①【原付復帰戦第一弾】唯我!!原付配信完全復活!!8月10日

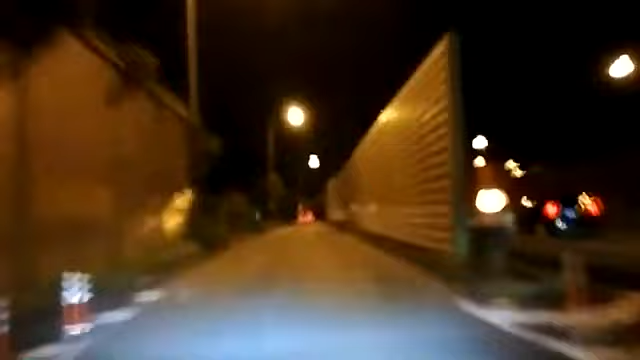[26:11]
向かってる向かってる、立川向かってる。うわ、二段階右折か。ここ結束じゃダメって言って揺れちゃう。え、ここ二段階じゃない、なんだこれ、二車線になってんじゃねえか。いきなりふざけやがったよ。
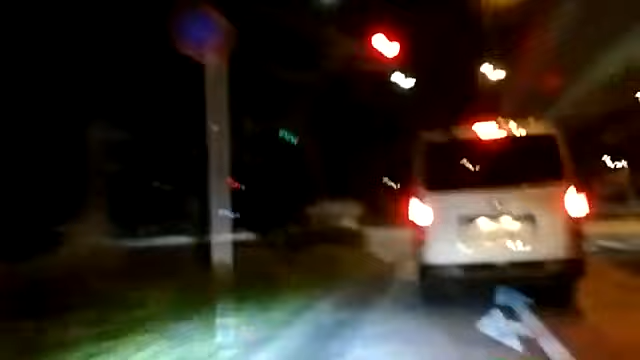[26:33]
なんだよ、なんだよこれ、三車線って書いてあったのに二車線だったな。突然